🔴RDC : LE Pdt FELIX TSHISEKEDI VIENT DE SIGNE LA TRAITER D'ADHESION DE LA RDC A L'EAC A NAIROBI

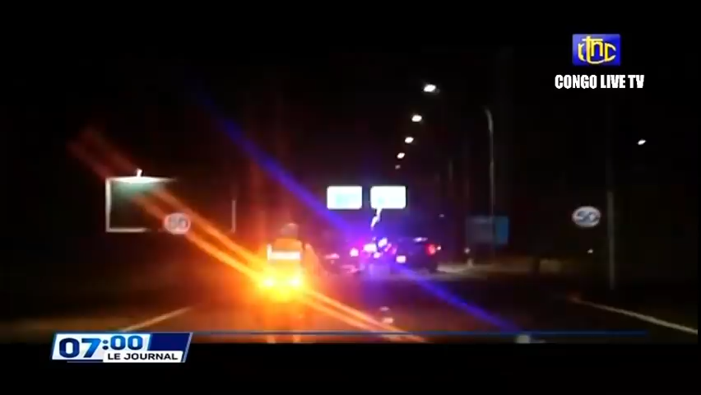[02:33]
direction Serena Hotel, où la communauté congolaise du Kenya a réservé un accueil très chaleureux au couple présidentiel.